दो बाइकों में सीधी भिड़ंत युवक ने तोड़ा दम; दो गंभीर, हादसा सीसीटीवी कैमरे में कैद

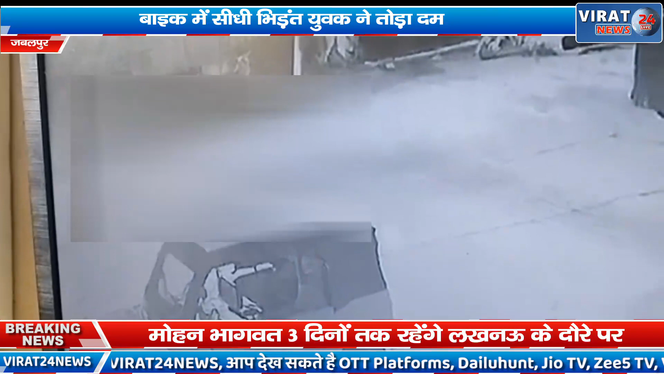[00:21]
है जानकारी के अंसार दो बाईकों की जोरदार भिड़न्त होने के करण एक बाईक सवार की मौके पर ही मौत हो गई वही दूसरे बाईक सवार दो यूबक गंभी रूप से घायल हो गए है घटना का सेसी टीवी पुटेट भी